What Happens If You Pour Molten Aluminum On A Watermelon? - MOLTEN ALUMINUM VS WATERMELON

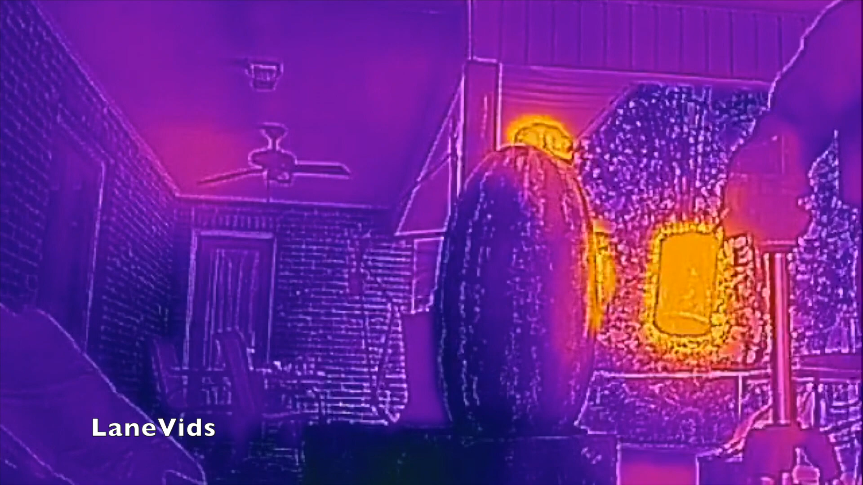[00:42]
It turned into a giant caterpillar! It turned into a giant caterpillar! That was cool!
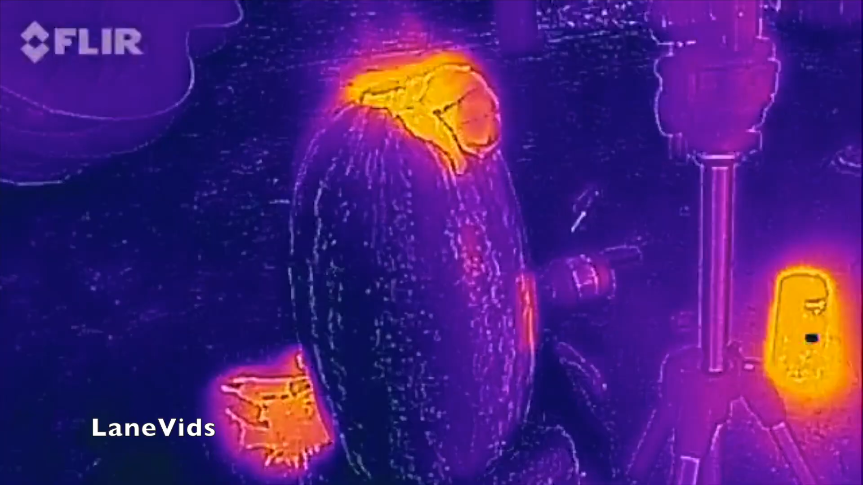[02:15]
Wow! The watermelon doesn't show any heat on the outside.
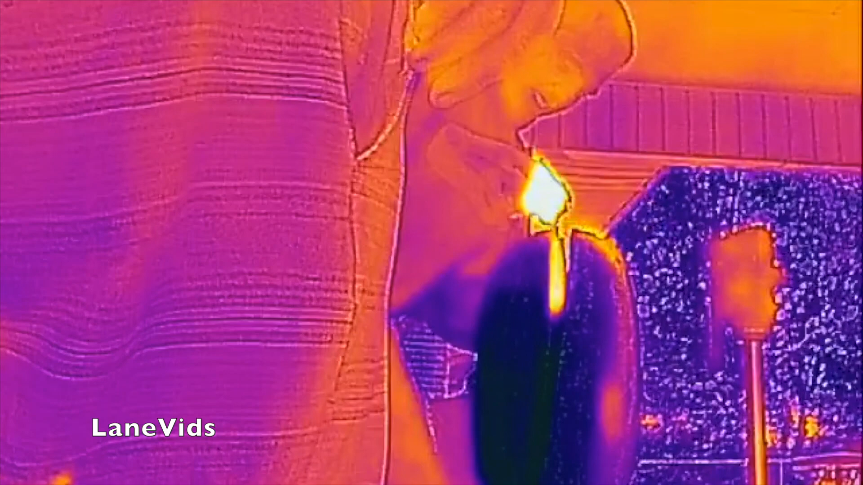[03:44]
Looks like a grenade. It's a grenade! Da-na-na-na-na! Y'all see that?